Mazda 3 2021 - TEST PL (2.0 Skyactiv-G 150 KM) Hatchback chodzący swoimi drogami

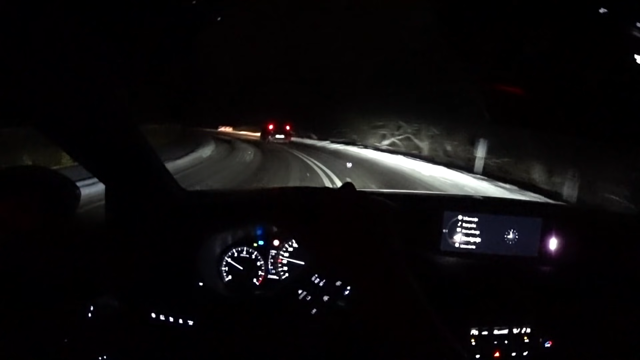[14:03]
po zmroku na światłach drogowych, ponieważ część wiązki światła jest na podstawie danych z czujników wygaszana, aby nie oślepiać innych kierowców. W sytuacjach, w których jedzie się za kimś dosyć blisko albo za zakrętu wyjeżdża inny samochód, LED-y działają bardzo dobrze i radziły sobie praktycznie bezbłędnie z wycinaniem pojazdów. Na długich, prostych czy też na lekkich łukach, jak na mój gust, trochę za późno tworzyły jednak świetlny tunel, więc nie jest to rozwiązanie w pełni bezobsługowe, ale nadzór nad nim jest łatwy.